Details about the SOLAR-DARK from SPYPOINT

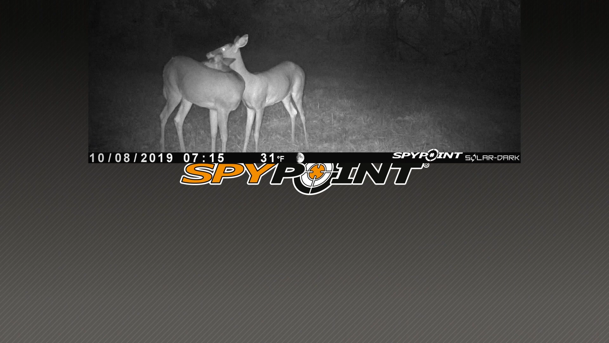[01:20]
Other important features of the Solar Dark include a flash range all the way out to 90 feet a detection range up to 110 feet which is nearly 40 yards from the camera